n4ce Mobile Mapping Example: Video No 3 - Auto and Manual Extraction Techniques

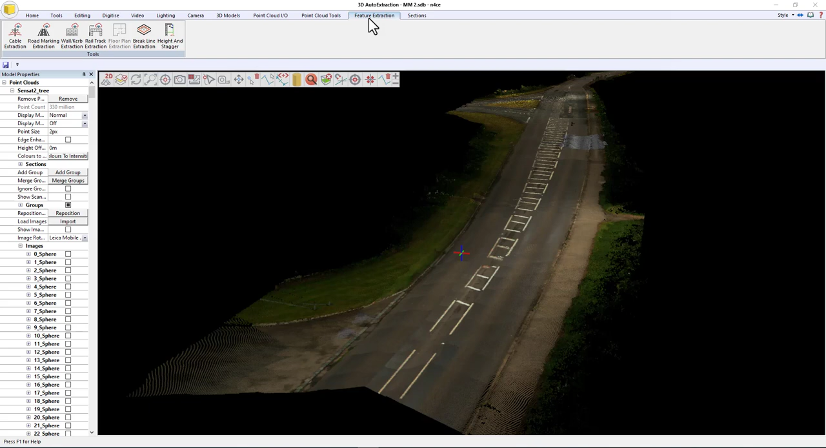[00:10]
In this video, I'm going to demonstrate how we can use some of the auto extraction features in n4ce to pull out white lining and curves. The feature extraction tools are a bolt-on for designer, so they're not standard in n4ce designer, they are a paid extra. I will start by using the road marking mode though, so I go to road markings.
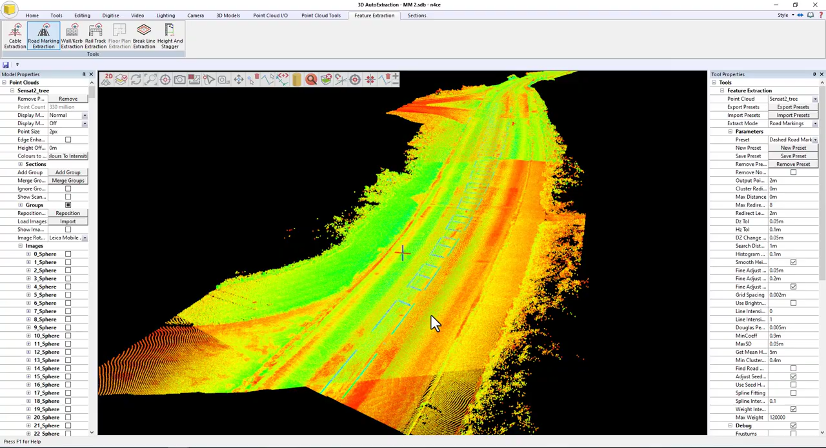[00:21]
Okay, so the first thing I need to do is identify the intensity of the lines that I'm going to use for the line extraction. So to do that, I'll scroll down here, choose pick intensity, and just hover over the lines.
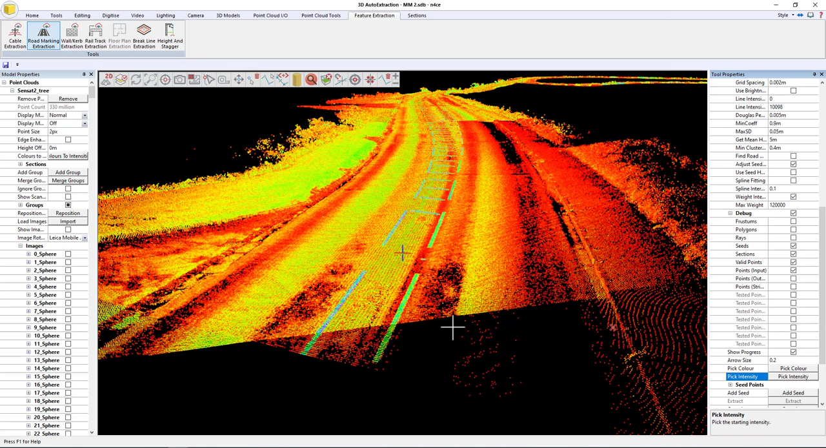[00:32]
Okay, so all we need to do is to get roughly close to it, and then what we're going to do is we're going to just manually go in and tweak that.
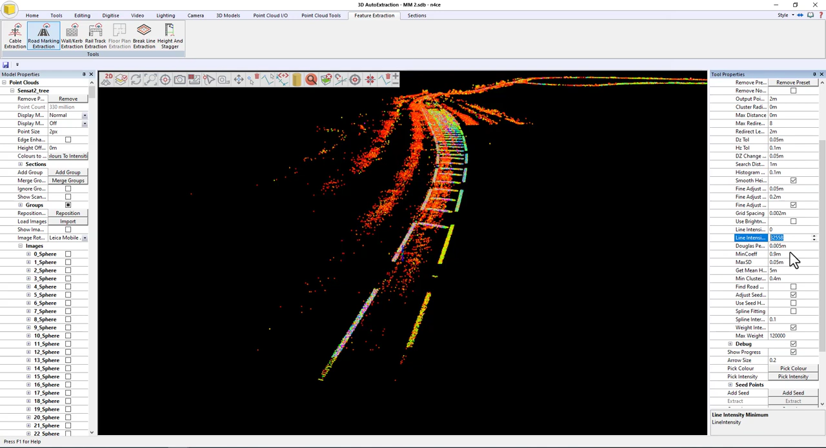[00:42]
So at the moment it's using this value, but if I was to say 35,000, it changes to that. If I was to go higher, say 40,000, changes to that.
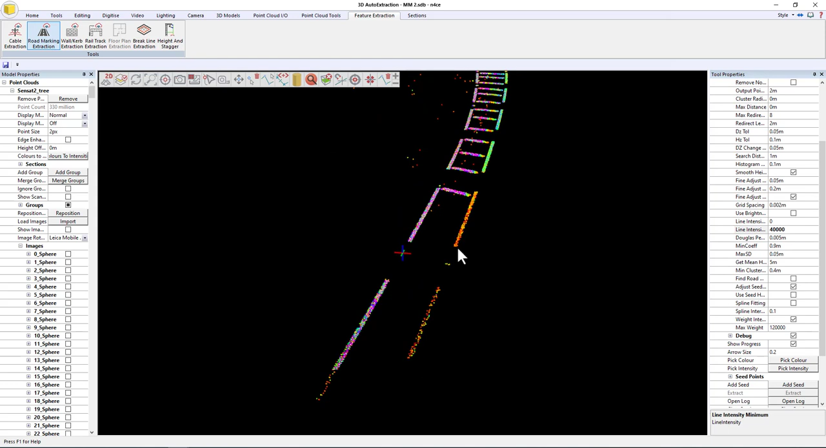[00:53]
All right, so what we're trying to do is we're trying to remove the clutter so that the line extraction routines will have a better chance of following these lines. So to start that off, what I do is we do add seed, and I'll say my first is going to go here,
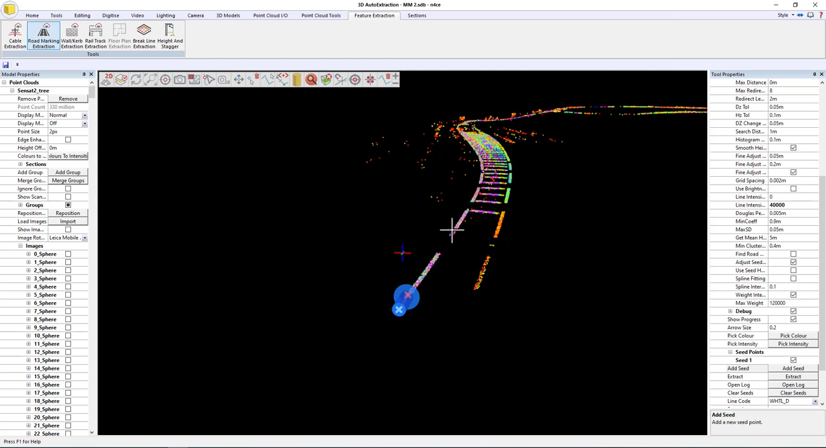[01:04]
and I'll add another one in that direction there. Okay, so there are my two seeds. Now I'm not expecting the second one to do much here because obviously the line data breaks down,
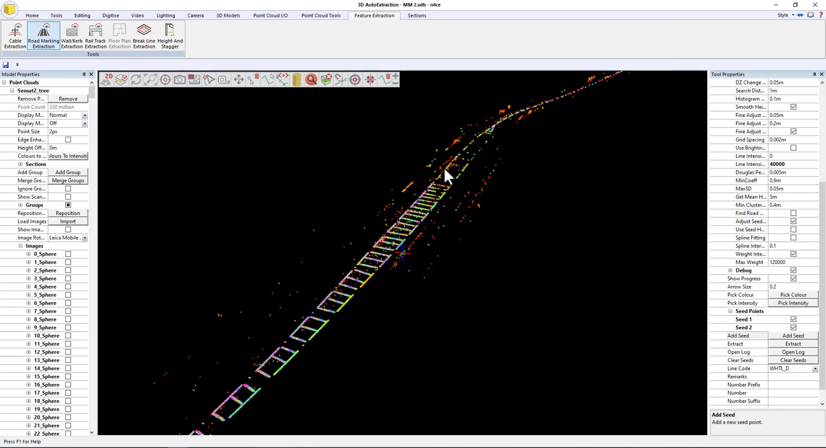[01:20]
but the first one should be able to get through here, I think, and carry on.
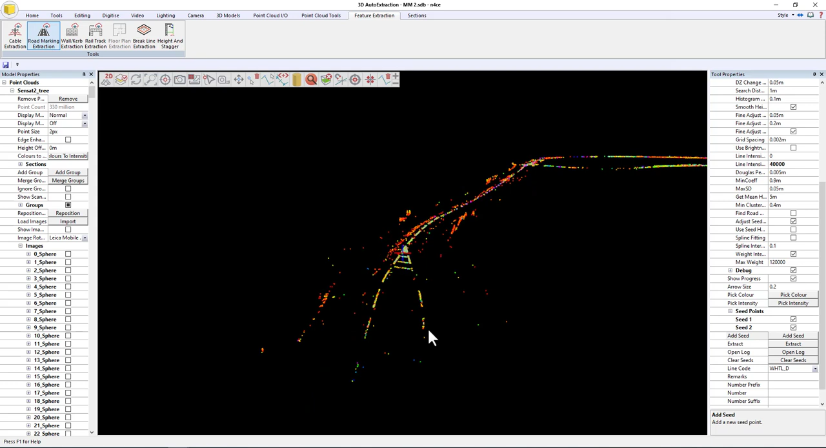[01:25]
So we'll see what happens. So hit extract.
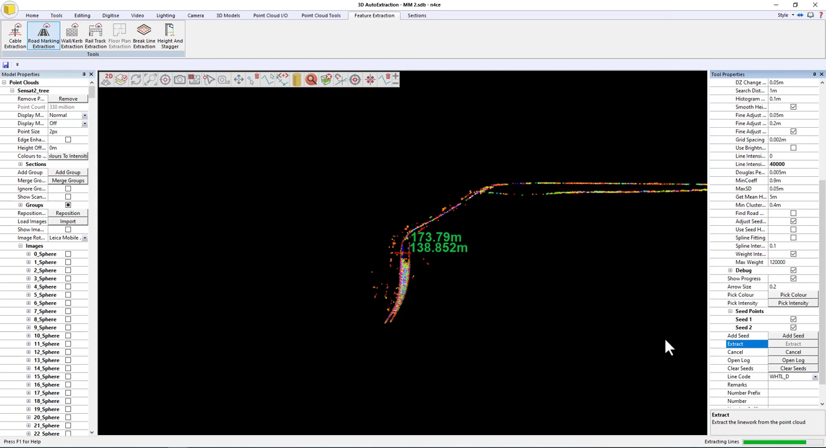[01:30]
And there we go. Yep, that's gone through. Okay, now if you want to, you can actually also specify a maximum length to extract.
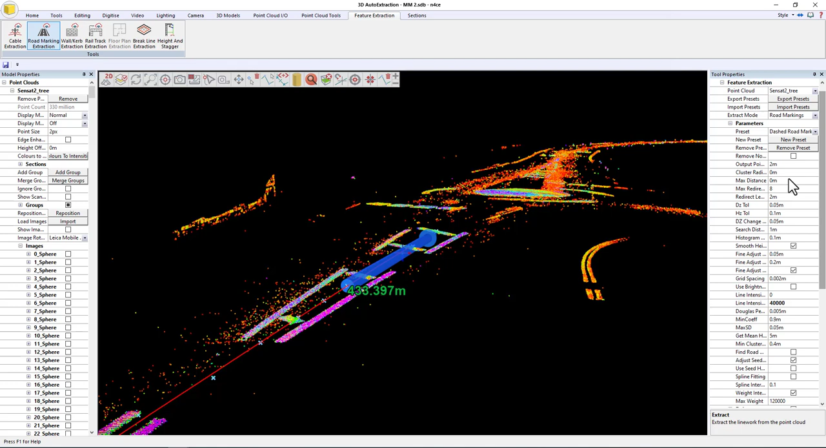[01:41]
So you can type a number in the maximum distance value here, but for time being, I'd select carry on. That's done a pretty good job of going down the center line. And if we zoom in here,
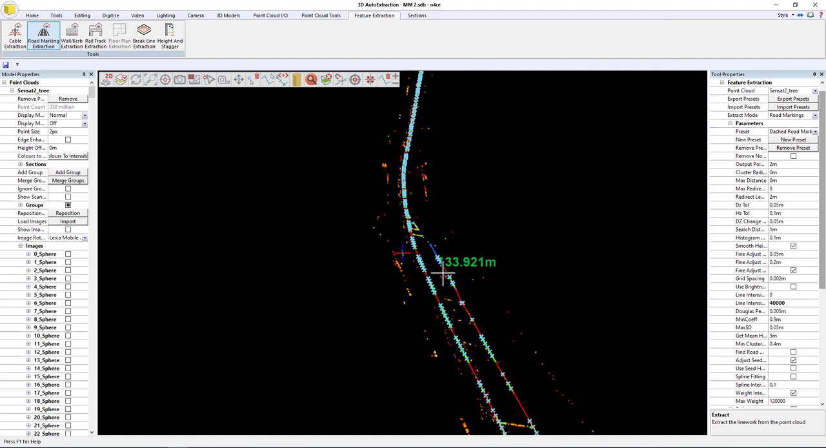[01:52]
so as expected, it's kind of struggled here because the data's missing, but the other side of the line has actually done all right. So I'm going to use a code that's been set up to draw a dashed line style. So it's not going to draw one line segment and then clear the next and then draw the next one and clear the next. This is an actual line pattern through the points. So if I hit commit all, they go down.
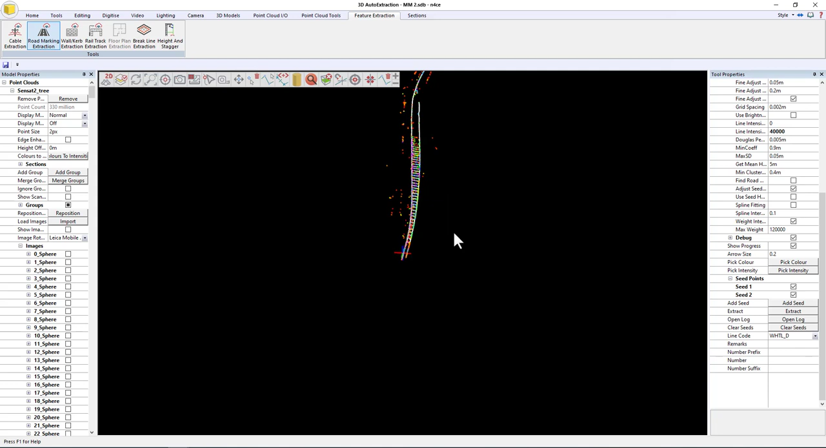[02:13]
Now that pattern isn't shown in the 3D view yet. That should be in the future.
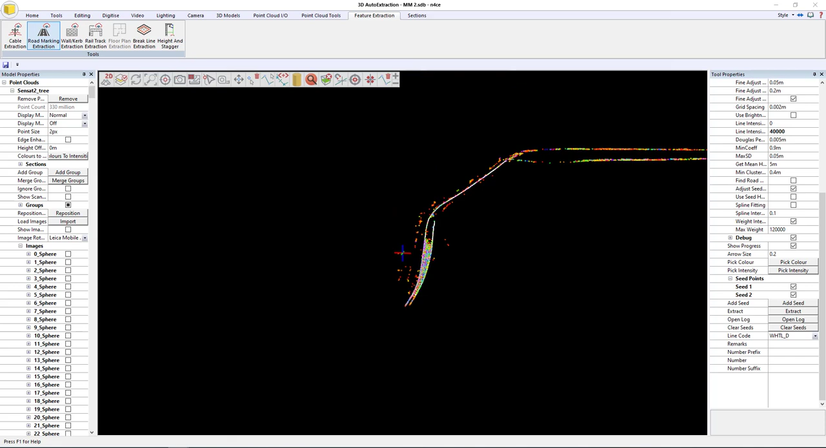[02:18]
But if I switch back to the 2D view, there we go. So there's the line pattern.
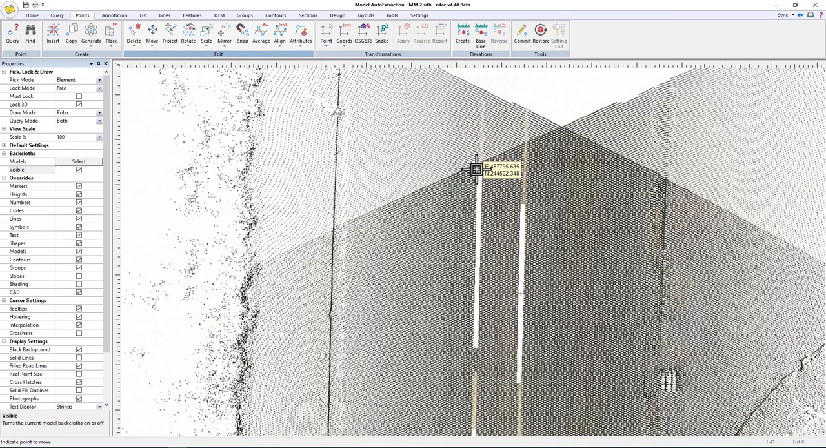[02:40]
If I put the image back on, alright, so we can see that the actual pattern actually starts a little bit further back. So to help that, what we can do is we can go points, move, drag, and I can just move that point to say there, and that point sort of parallel with it, so that they kind of then key in and line up.
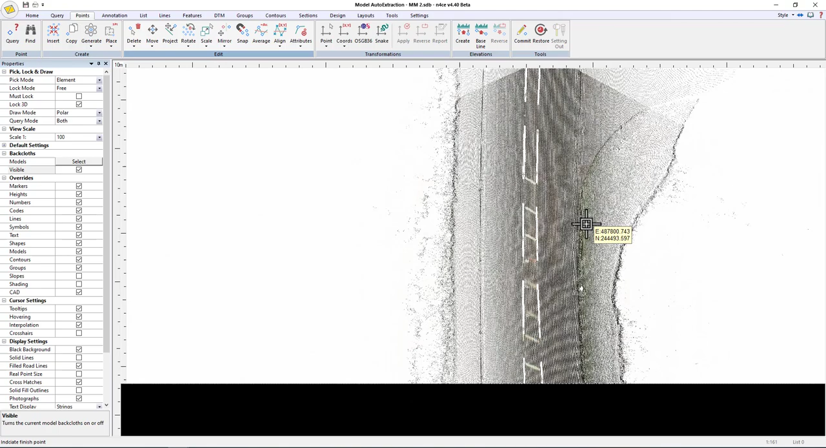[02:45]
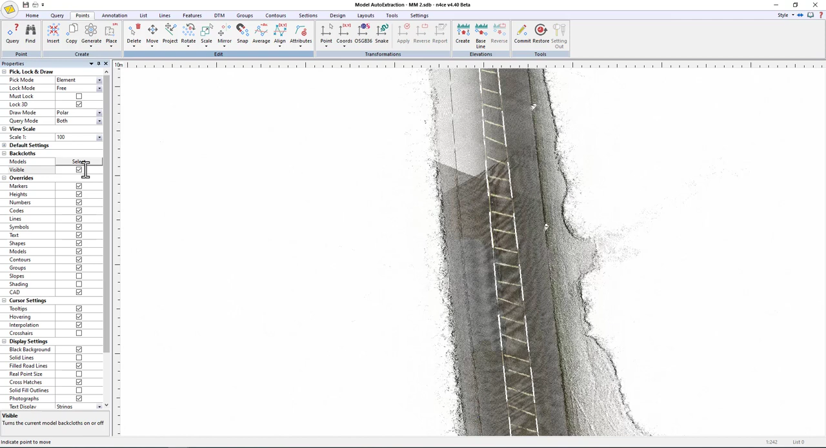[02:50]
Now it broke down a little bit here, it went kind of wonky, so under the design menu,